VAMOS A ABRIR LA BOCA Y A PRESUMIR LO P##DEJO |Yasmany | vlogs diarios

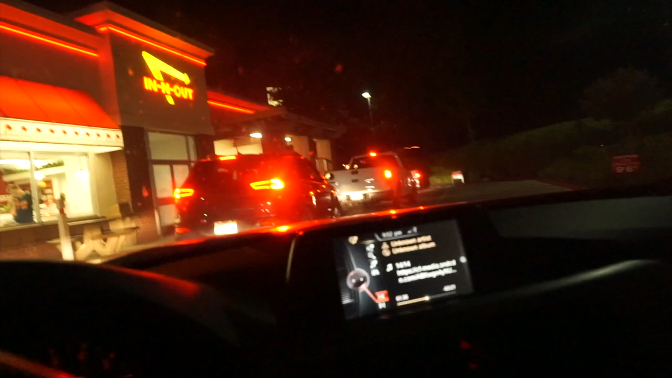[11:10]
Esta es la fila de los autos acá, y bueno, y sigue hasta el otro lado.